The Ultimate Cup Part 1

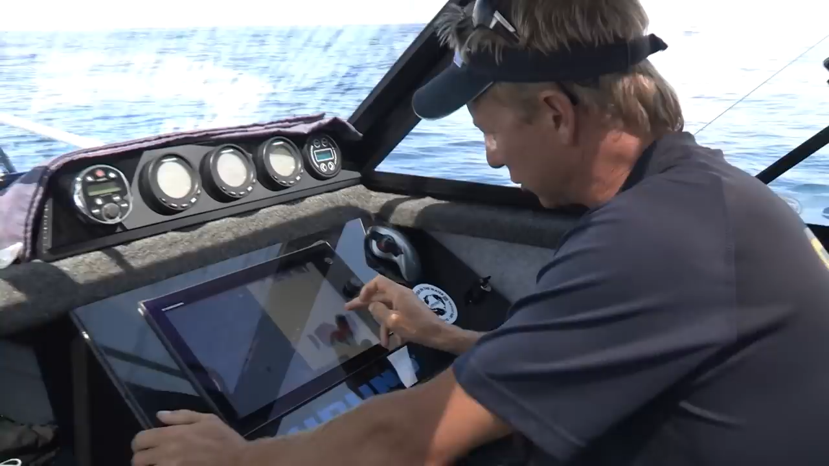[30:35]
There's a shoal here which is all the blue marks but there's some dark red targets in the middle so why just touch that shoal there?
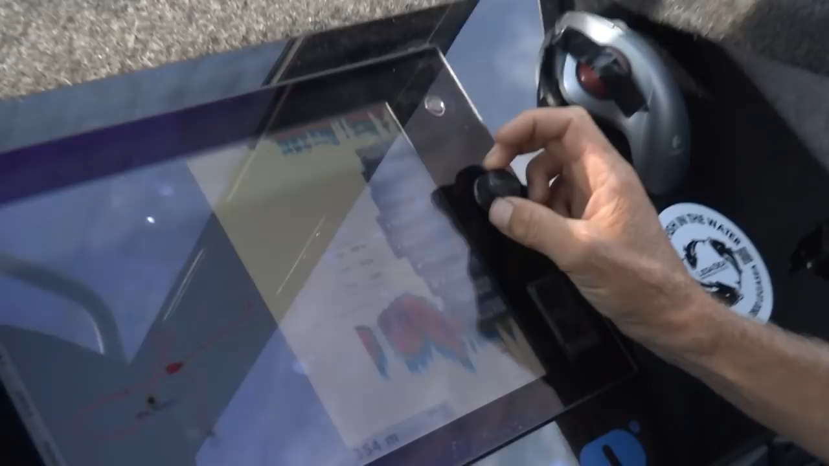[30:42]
It's going to give me the option to put in a new point. I'm going to do that, select that symbol there and there it is. Bang, it's on the plotter.
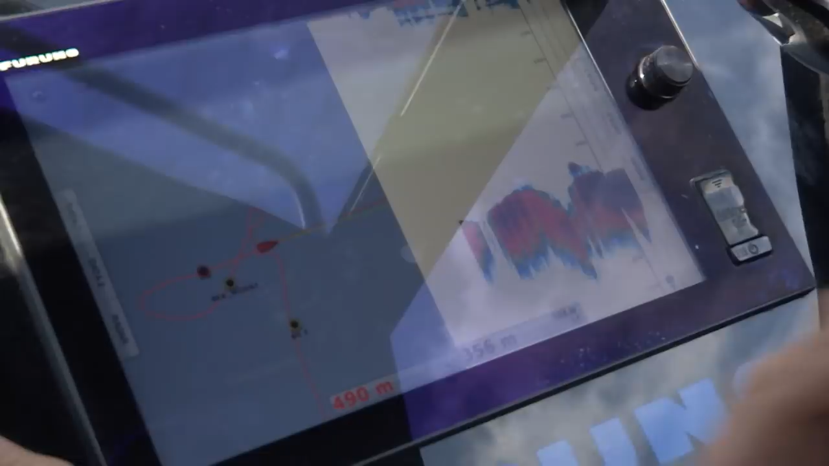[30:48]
Now that's what we've got to line up and drift over. And that way we'll be taking Jimmy's baits right through that shoal of fish.